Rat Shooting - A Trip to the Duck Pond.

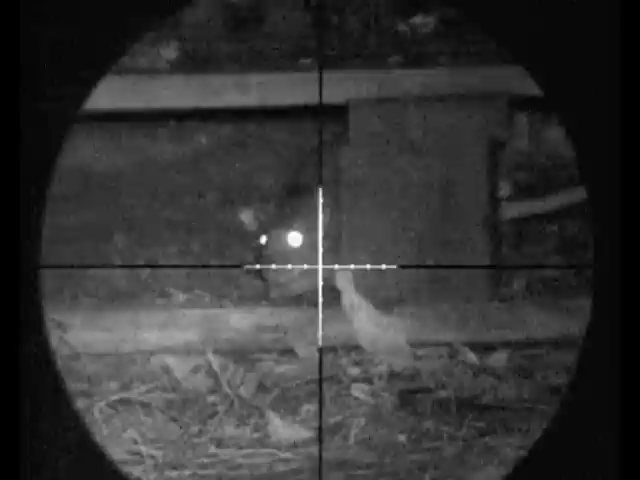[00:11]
Nicely taken headshot there, under the pallet by the grain store that I located in the last video.
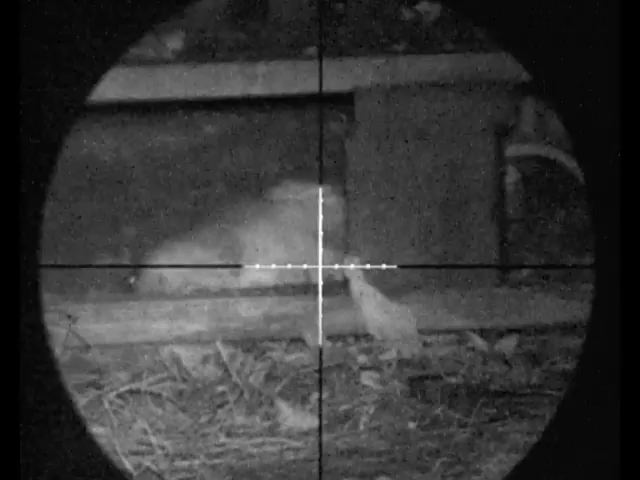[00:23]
Nice bit of helicopter tail, and a few kicks.
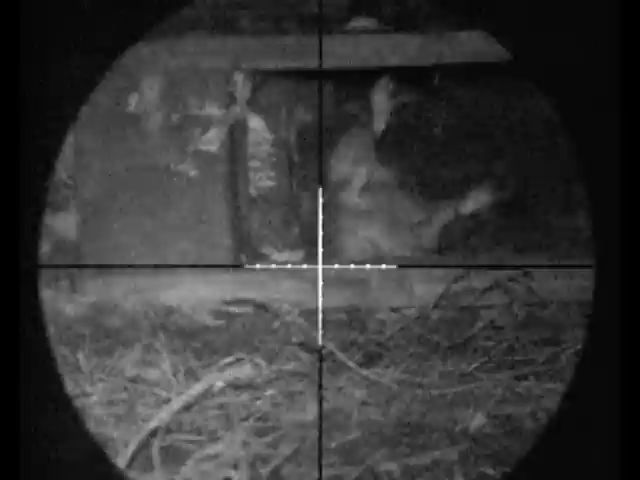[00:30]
This one's dead. This one looks a little bit shy and stays towards the back of the pallet, thinking he's safe. Bro gets impatient and shoots him in the head there anyway.
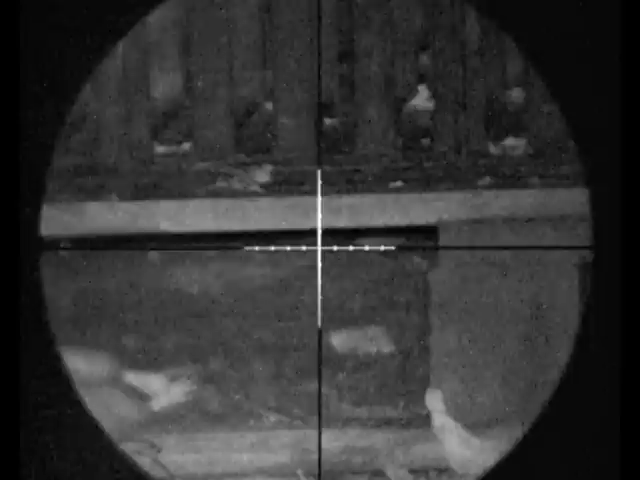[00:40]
This one jumps about a bit and dies just off screen. There we have the pallet, about to connect with this head just to the right of his eye.
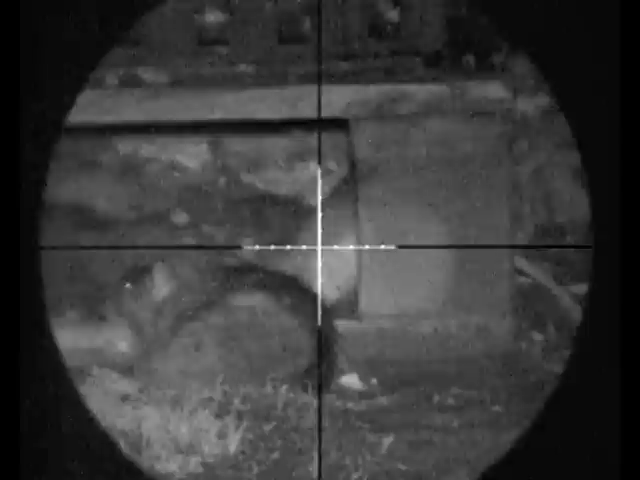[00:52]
Another nice headshot from Bro, as that rat takes a sniff at a carcass I left there. Like all good Tarantino wannabe movies,
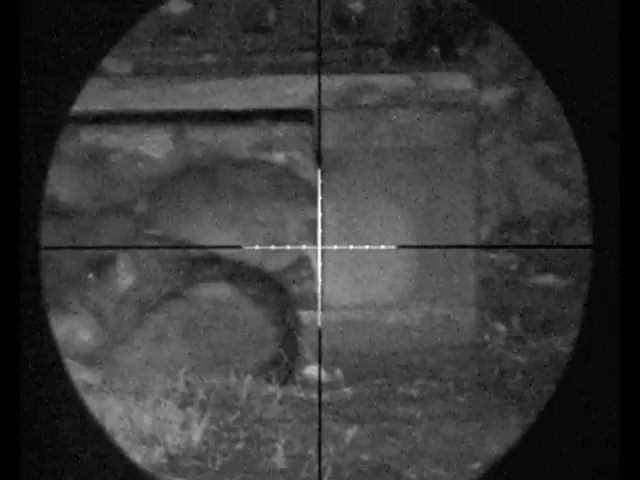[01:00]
it's all out of sequence and you'll see me shoot that one later on, so you'll have to bear with me for the minute. Just watch this one kick its last, bit of helicopter tail.
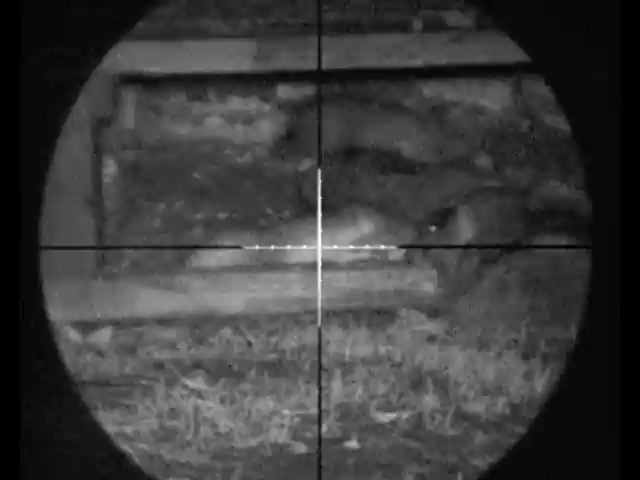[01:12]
But the Webley power pal's done his job, and he's dead.
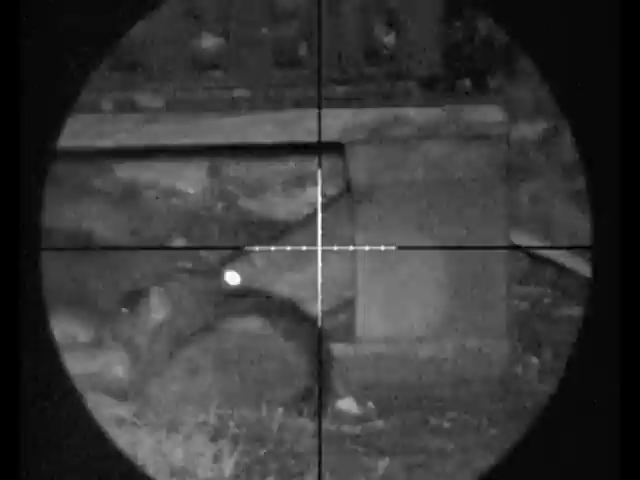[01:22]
Here we have another rat taking a sniff at the carcass. Bro's about to demonstrate just why he is my bro, who are genetically related, on two counts. Firstly, he can't count, same as me. And secondly, he can reload one pallet, just as quick as I can, and make it count. Nice headshot there bro, well done mate. Looks like he's trying to kick over a little rat motorbike there.
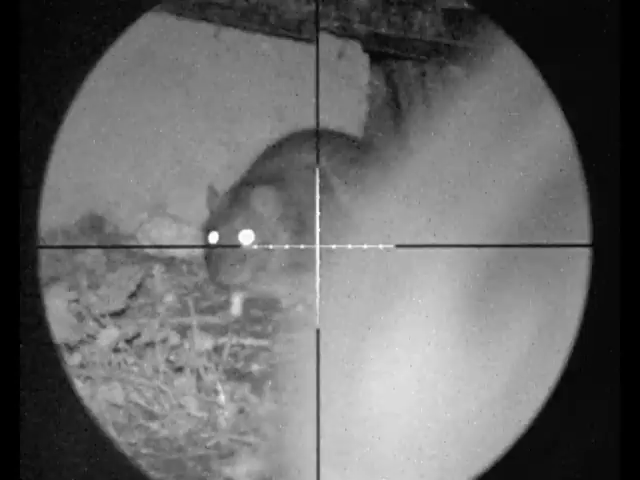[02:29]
Bro hits him with a high body shot. And that's him. Dead.
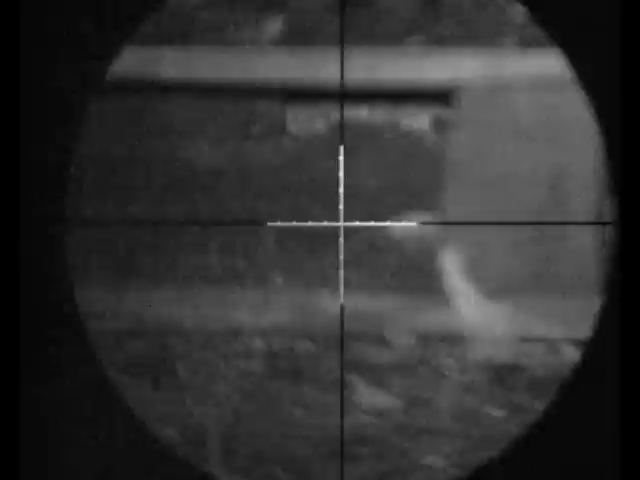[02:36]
Right, over to me. And this is what I saw, I just turned about half past five, quarter to six. There's activity immediately on darkness. So I sit there for a while.
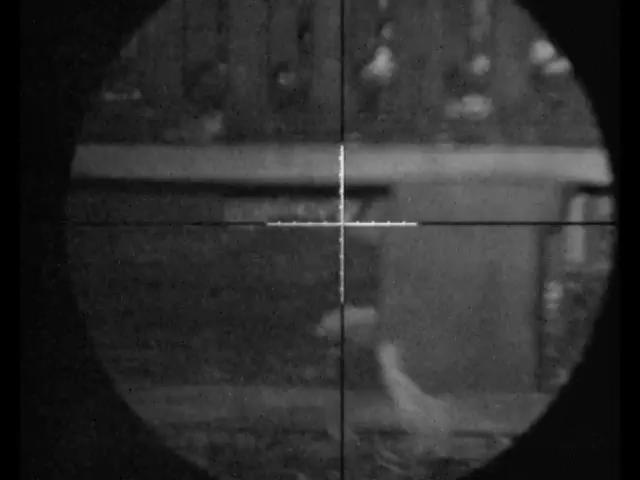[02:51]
My first opportunity comes right to the back of the pallet. They start to stick their nose out from under the shed.
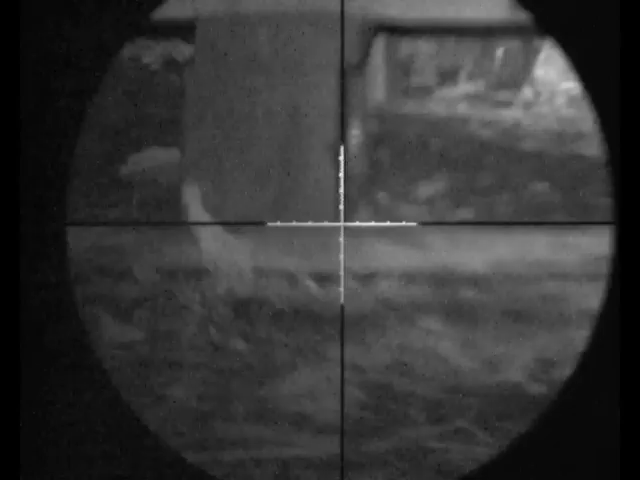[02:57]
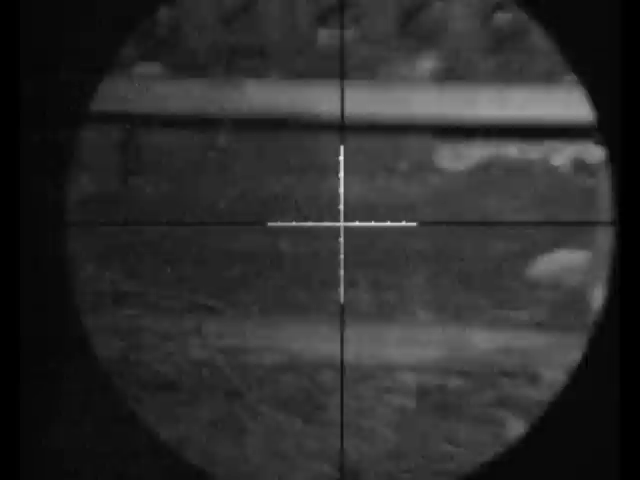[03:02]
I can't see any sign of him moving, but it was a good headshot. Can I spot this fella? Peeking out. Small rat. You can see his legs hanging out.
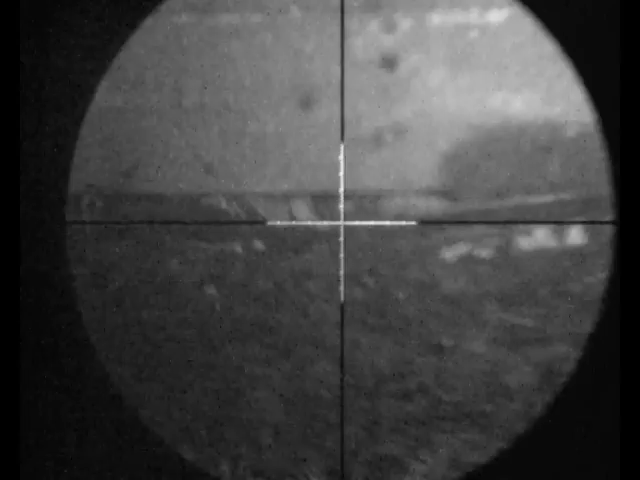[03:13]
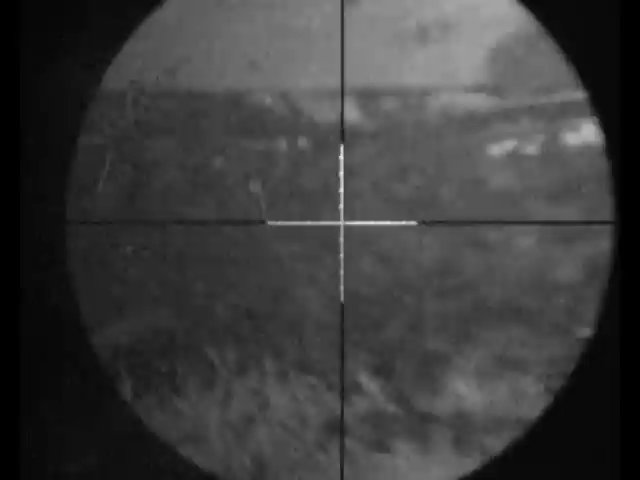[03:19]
Nice and dead. Then they start to get a bit more adventurous.
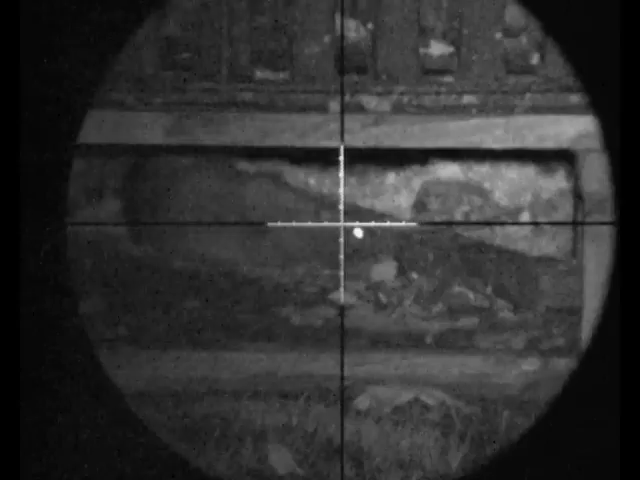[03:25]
Give me even better shots. Still helicoptering.
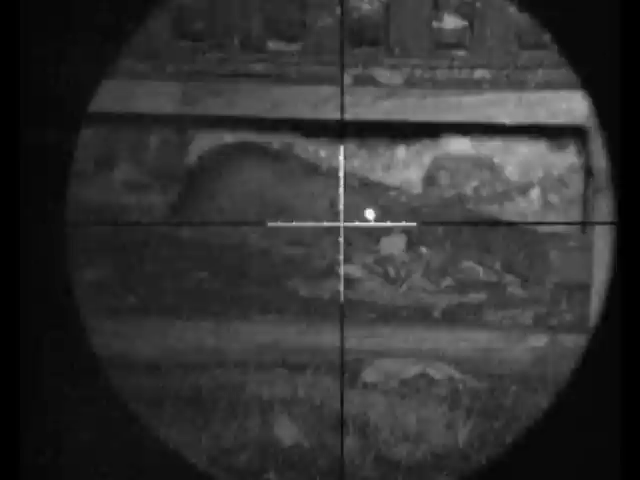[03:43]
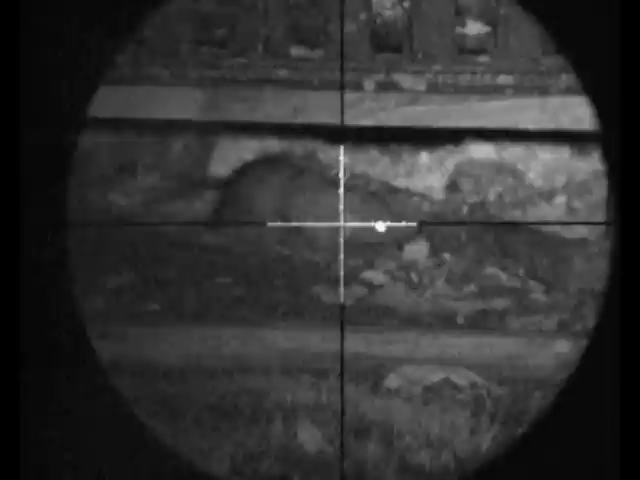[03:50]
I'm contemplating taking the second shot. Then he expires. So now I move to another favourite location of mine and catch this fella trying to cross.
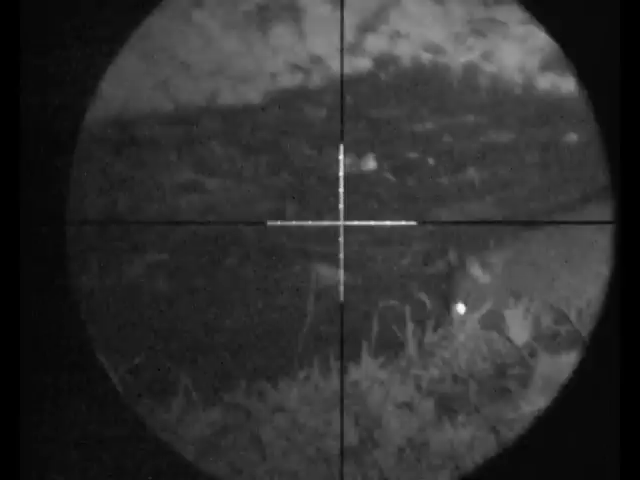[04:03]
I go for the body shot. It wasn't quite perfect. So I quickly reload. But it was good enough to stop him a couple of feet away.
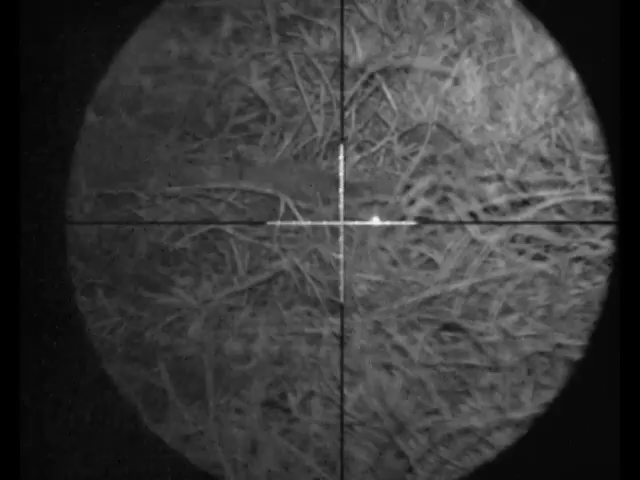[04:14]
So I make sure I finish him off with a headshot.
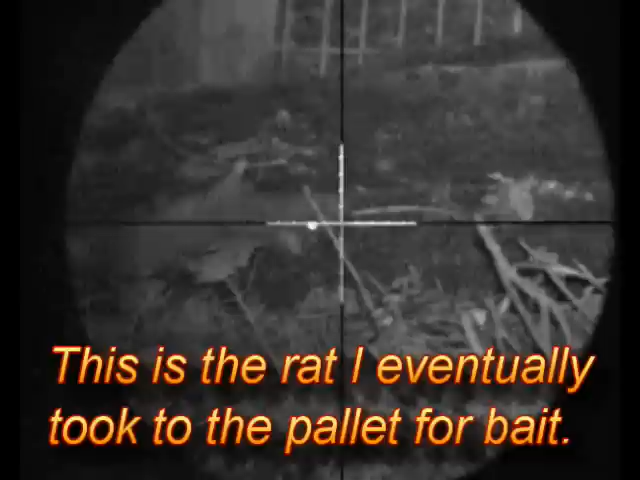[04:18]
Then I move the body back into the track, hoping to waylay some more rats.